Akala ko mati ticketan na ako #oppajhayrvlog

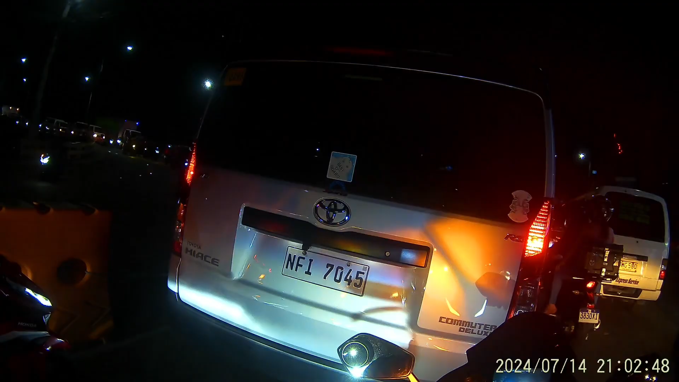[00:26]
Ayun nakita may nahuli sa harapan. Atras tayo. Sorry, hindi kami tumuloy.
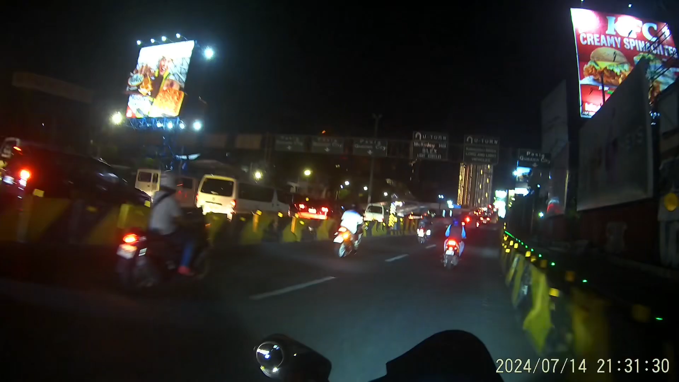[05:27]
ay narito nasa may bandang C5 at malapit na kami sa may East